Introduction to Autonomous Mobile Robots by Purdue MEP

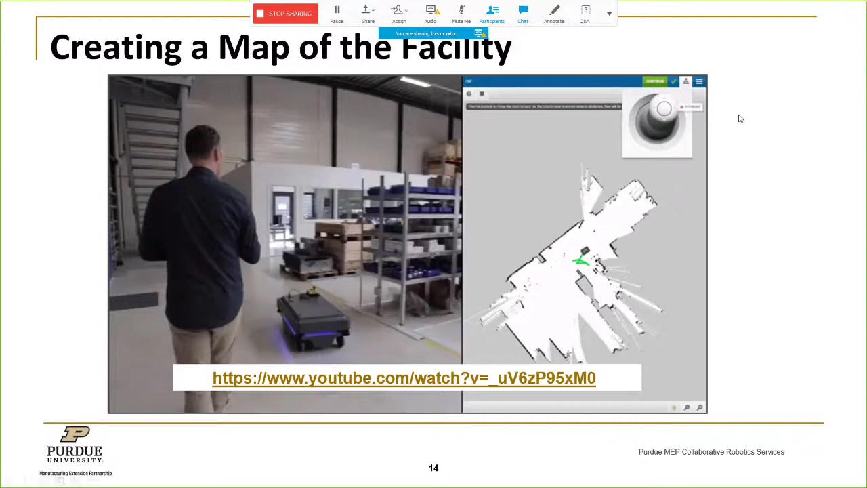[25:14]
So I know that videos don't always work smoothly for everyone on a webinar. So I've muted the sound on these videos and I'll try to narrate what's going on. So first let's take a look at how these maps are created. All right, so hopefully you're seeing the video.
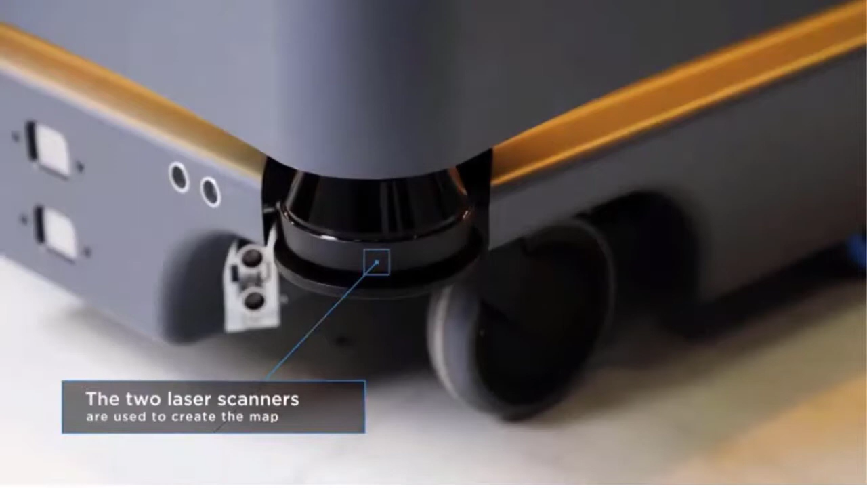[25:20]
As I mentioned, it's got the two laser scanners on the robot. That's what's used to create that map of the facility.
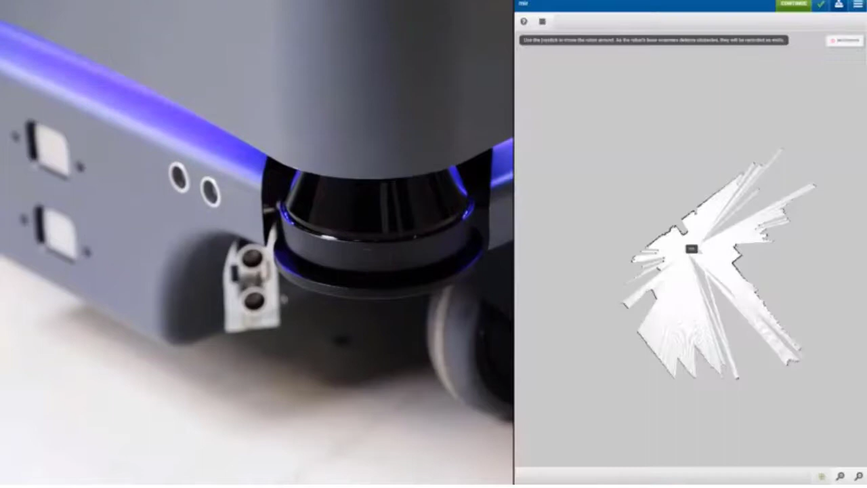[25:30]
And what you're seeing now on the right is the robot and the field of view that it has coming from those laser scanners.
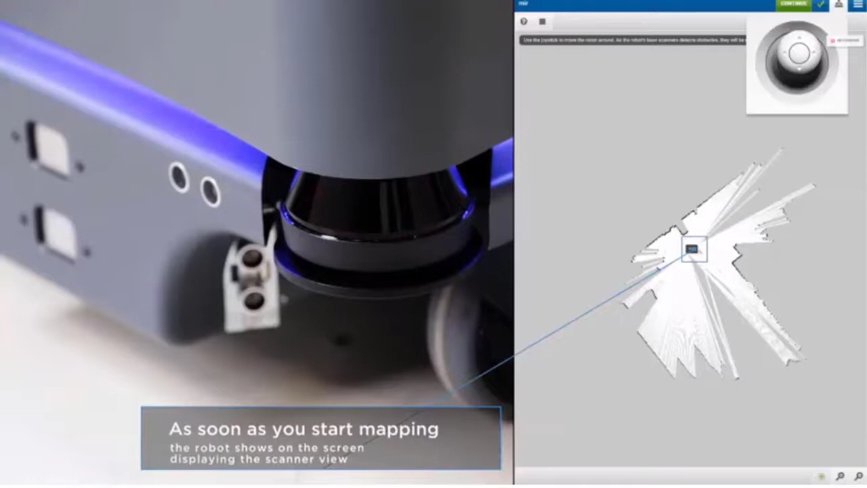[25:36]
The big black rectangle is the robot driving around.
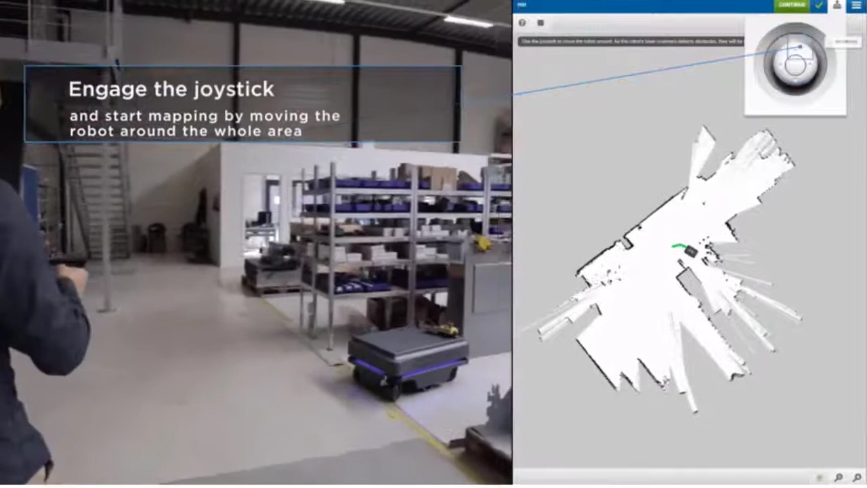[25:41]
And you can see on the top left of the screen there's a virtual joystick.
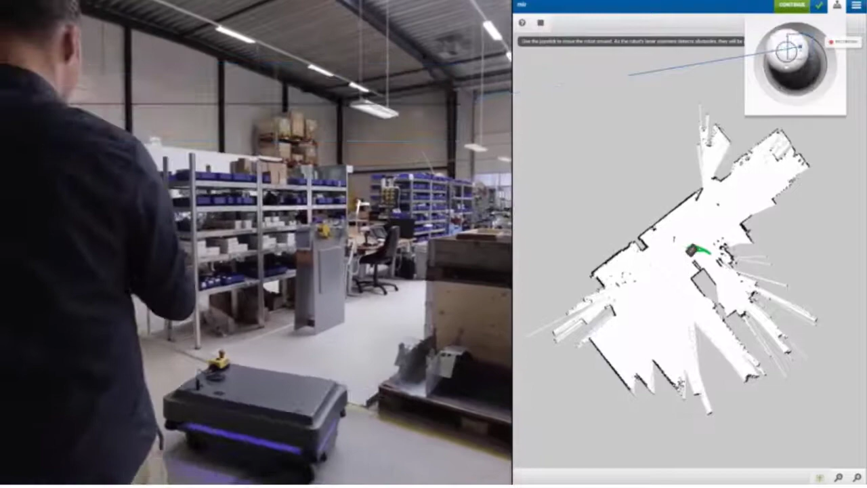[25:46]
And the gentleman who's on the left side of the screen there, he's walking around and steering that robot with his finger on that joystick.
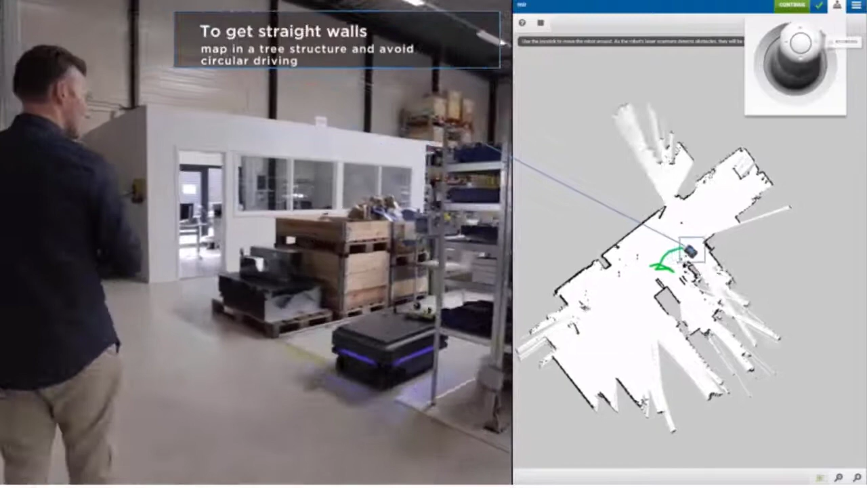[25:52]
So he's just manually guiding it around. And on the map that you're seeing on the right, what you've got is the white space there is the clear area that the robot is mapping.
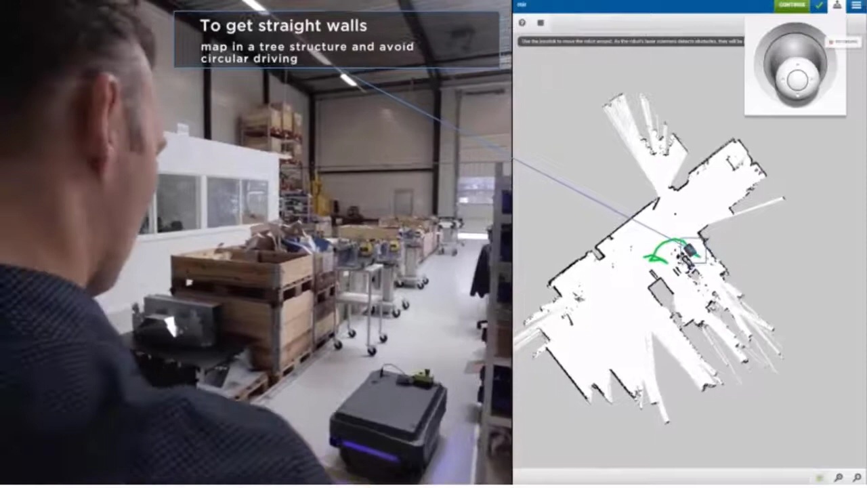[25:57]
And then the black areas and black spots are the walls and obstacles it's detecting in its path.
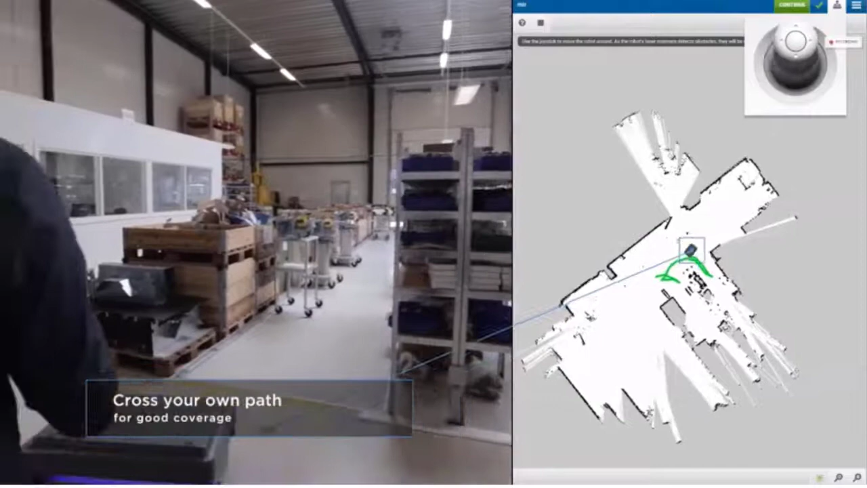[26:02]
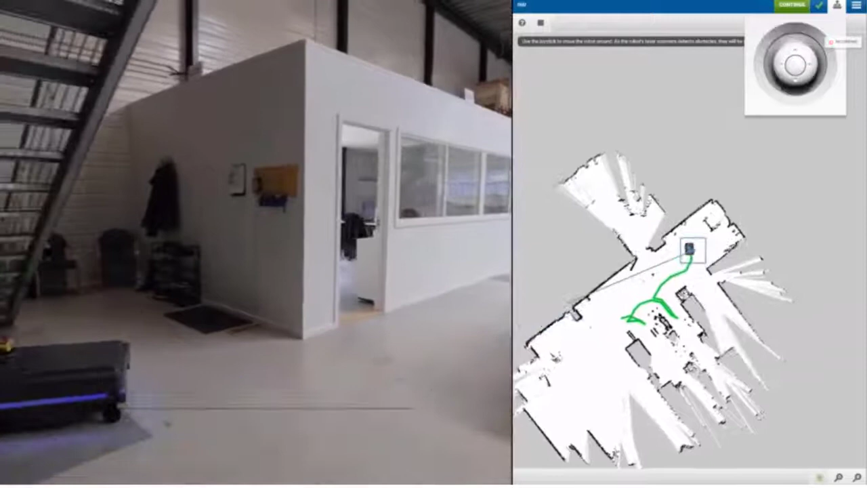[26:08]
So you can see as you're driving around that the map is creating itself from the data the robot is getting from the laser scanners.
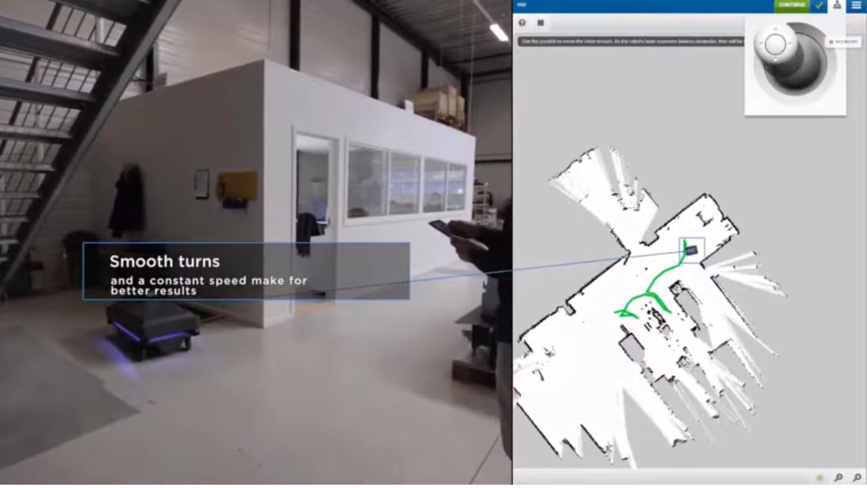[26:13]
It's really easy to do. I mean, all you're doing is just driving the robot around with your finger, essentially, and it's creating the map for you.
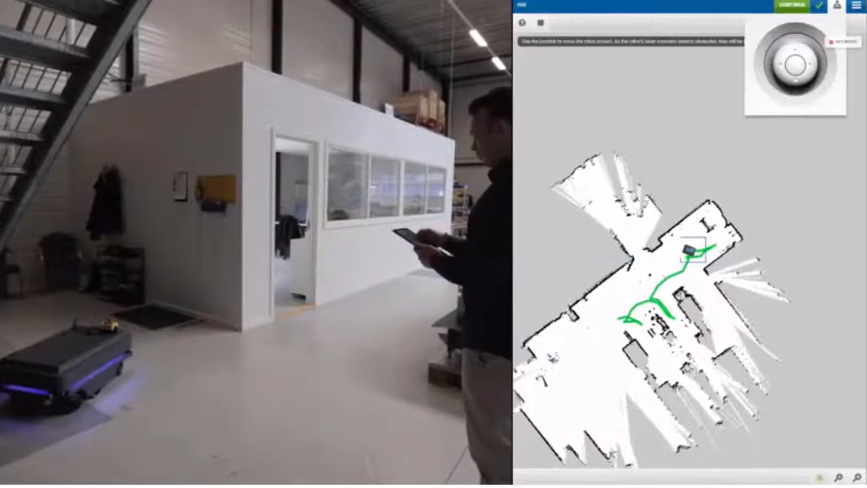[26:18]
So you don't have to upload a CAD file of your facility.